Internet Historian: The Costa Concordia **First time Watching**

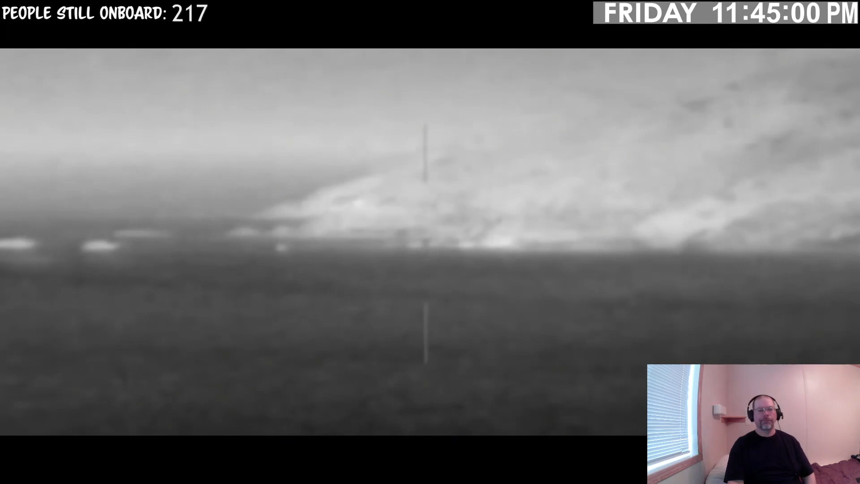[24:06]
they're expecting it to still be well above water passengers are scaling down the port side by